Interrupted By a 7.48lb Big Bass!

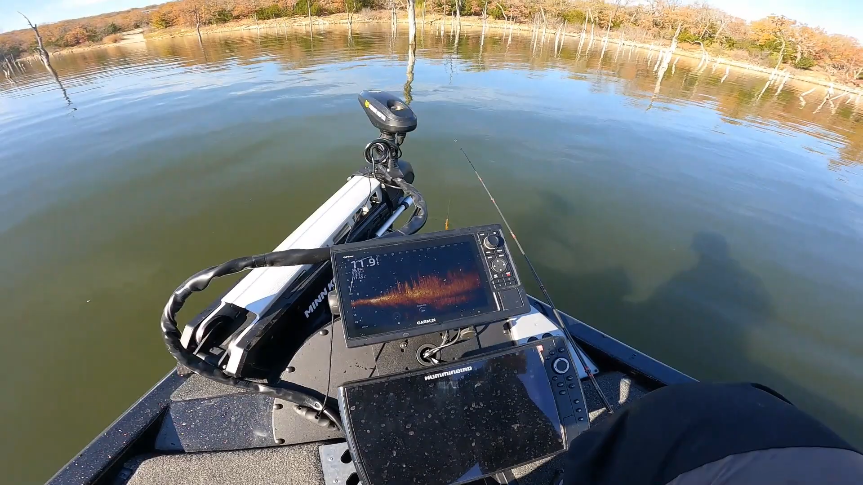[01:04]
I don't have it linked where I can run it. Use my hat here. There is a, right here, you can see that void in the grass. You can see a couple of them right here moving around a little bit, but they are tucked to the bottom down there. You can see one here closer to us. Every time I get that fluke and just drop it in on them, it gets 3 or 4 foot from the bottom and they just surge up. So let me show y'all what I'm talking about here.